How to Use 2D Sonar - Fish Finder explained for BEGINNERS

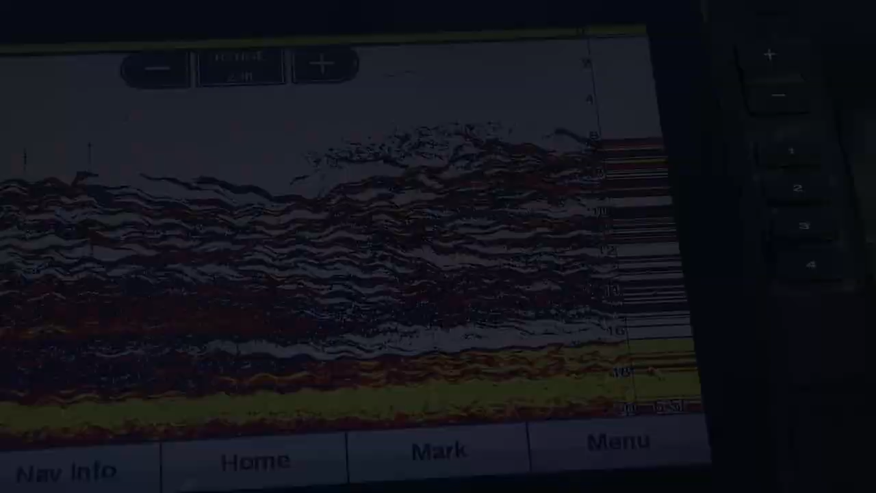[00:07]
You guys these fish are racing up the water column there. My jigs right there somewhere. There's just so many fish down there it's hard to see the jig.
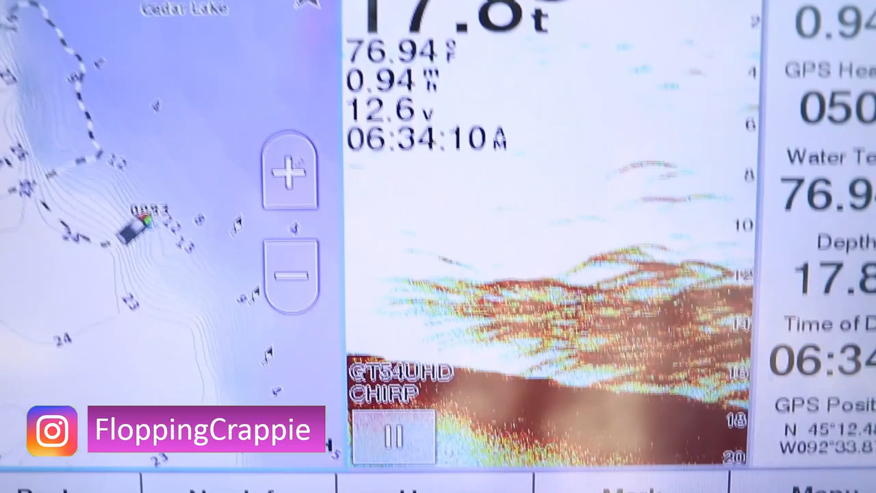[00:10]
It seems like this type of sonar is by far the most affordable.
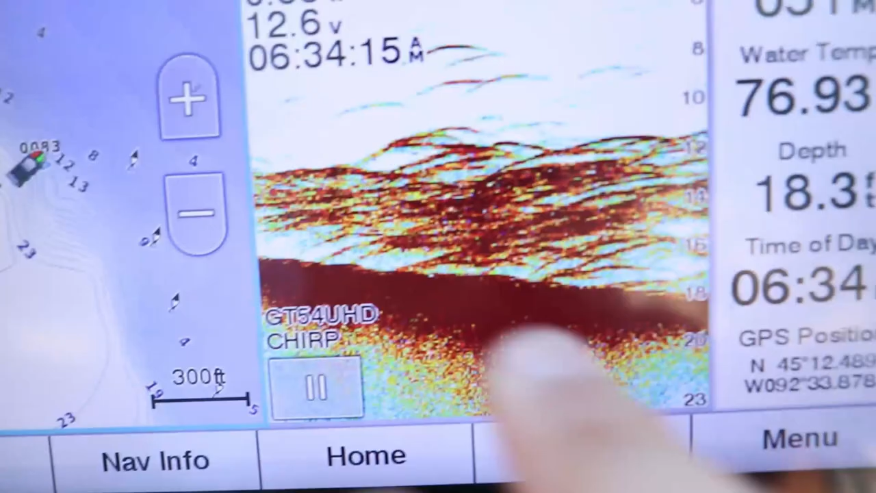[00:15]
On screen: depth 18.3 ft
So today's video we're going to go in depth of what 2d sonar is showing you,
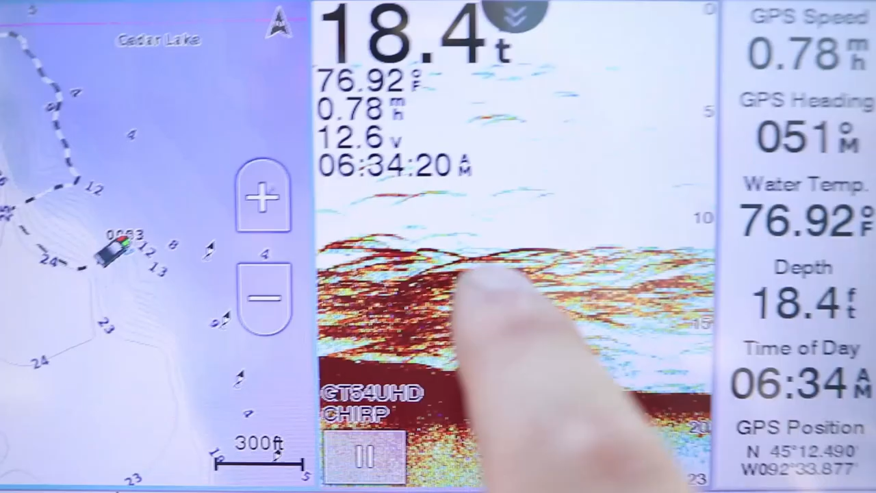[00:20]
On screen: depth 18.4 ft, water 76.92°F
the settings I use for 2d sonar, and how to use 2d sonar to find fish and put them in the boat.
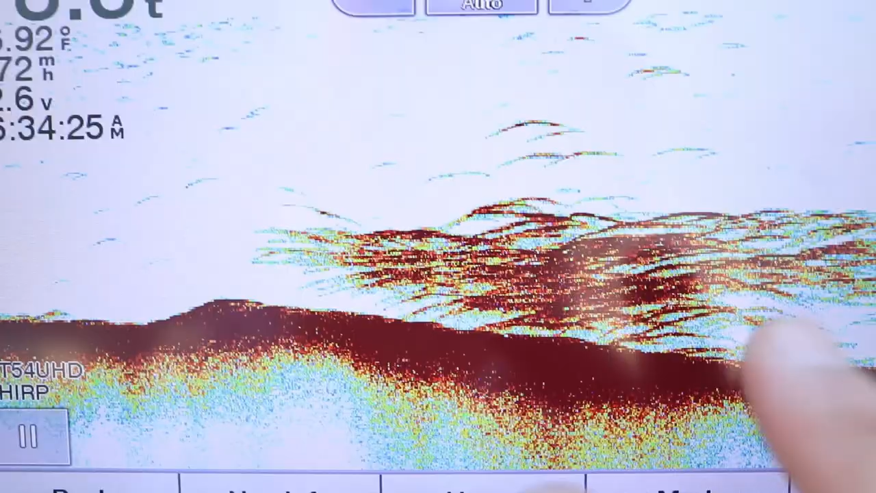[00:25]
First let's start with what 2d sonar is showing us. 2d sonar transmits a cone directly below the transducer which could
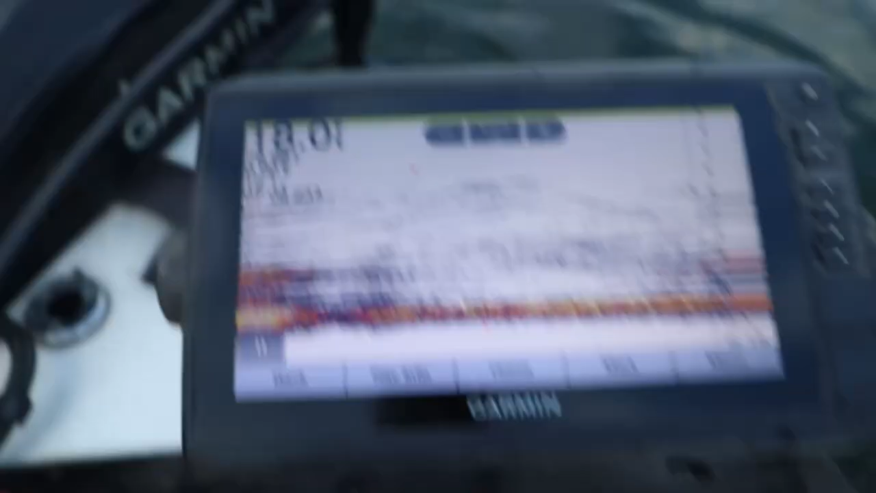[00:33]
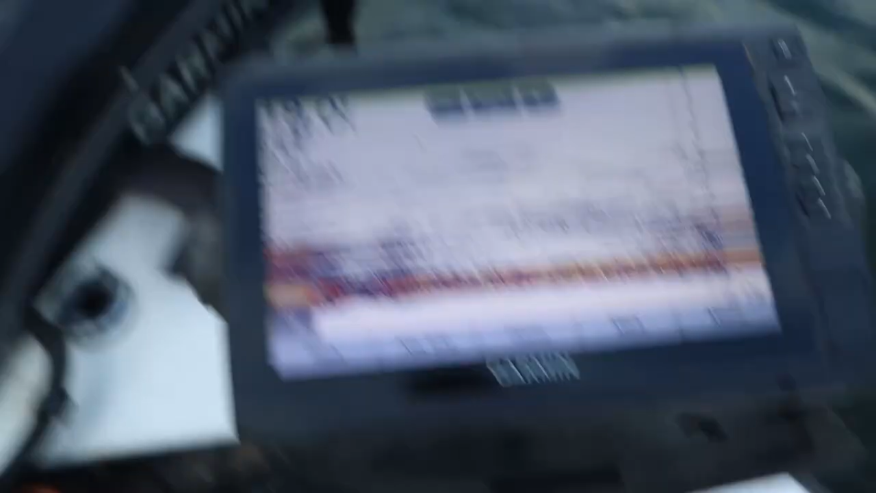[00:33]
be on the back of the boat or mounted on the trolling motor.
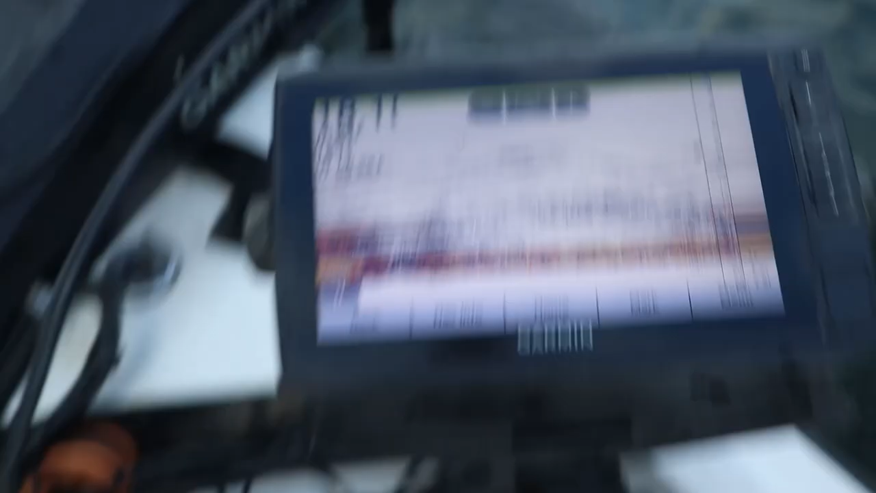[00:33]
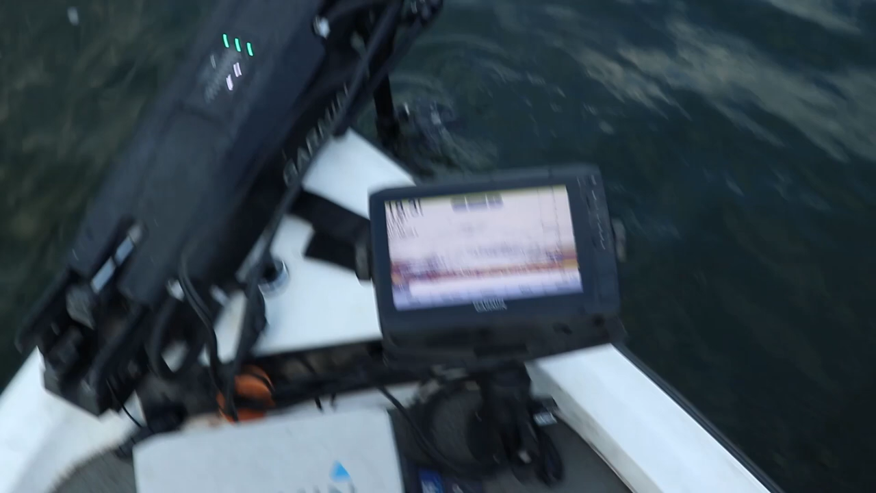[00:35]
It really doesn't matter where you have it mounted,
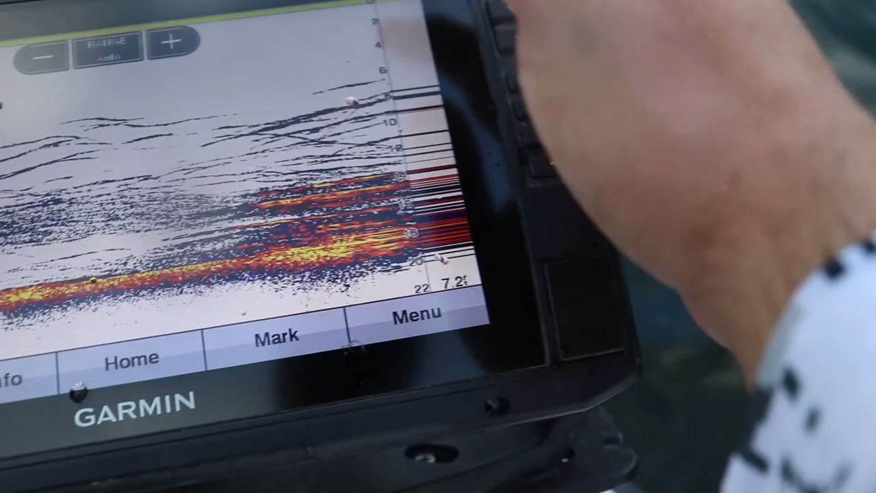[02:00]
This signal gets sent from the transducer to the lake bottom and returns back to the transducer. If there's anything between the transducer and the lake bottom that's gonna show up as a fish weeds brush whatever.
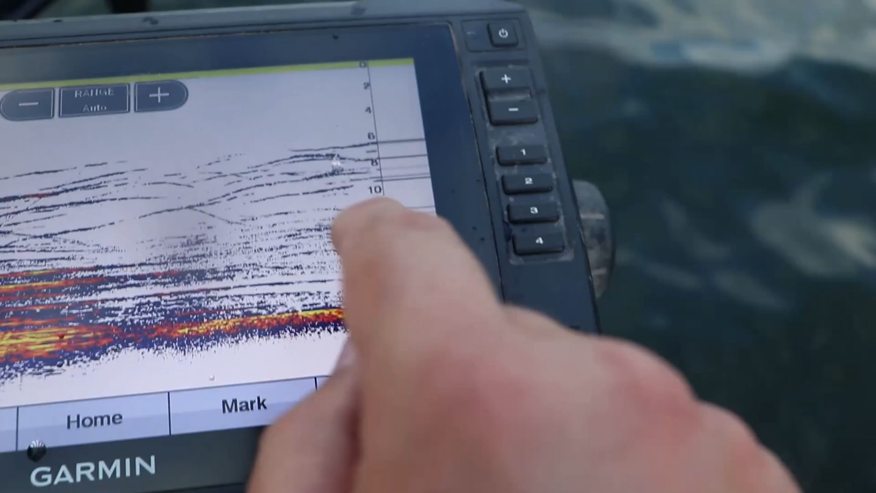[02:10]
That's because that signal gets sent from the transducer it hits the fish it hits the weeds hits the
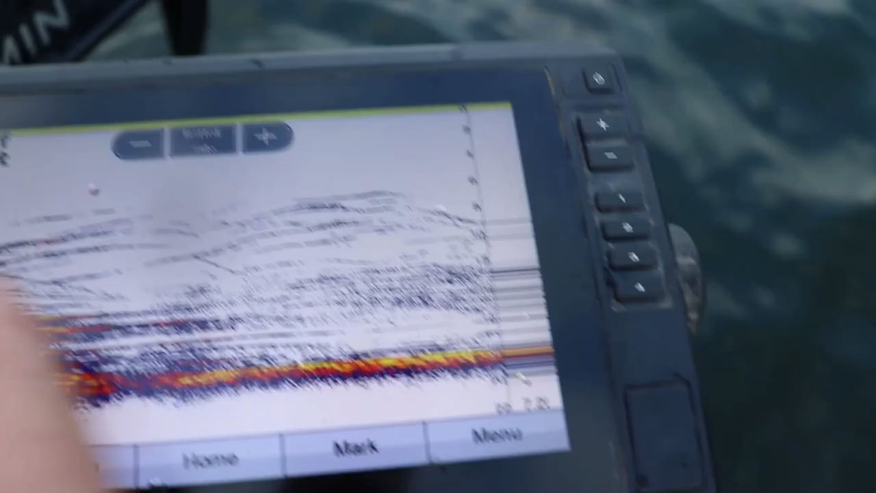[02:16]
brush pile and gets returned instead of going all the way down to the lake bottom.
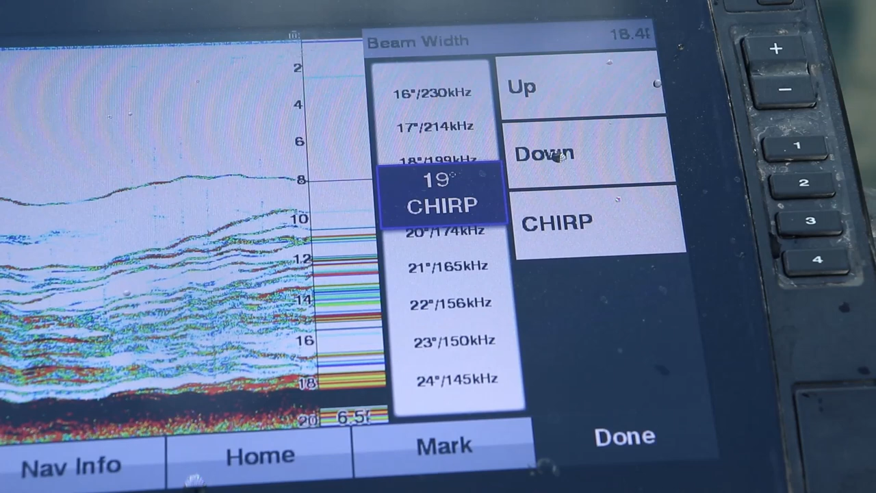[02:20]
Now the size of the cone is determined by the frequency. On a lot of older 2D sonar units there were typically two frequencies 200 kilohertz and 83 kilohertz.